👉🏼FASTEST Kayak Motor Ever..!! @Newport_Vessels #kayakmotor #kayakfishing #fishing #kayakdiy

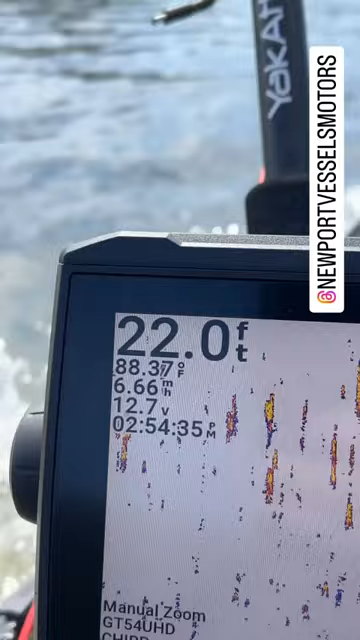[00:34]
On screen: depth 22.0 ft, speed 6.66 mph
We're almost at seven miles per hour and we're facing the wind. We are literally running into the wind right now. I just bumped her up to 100% throttle.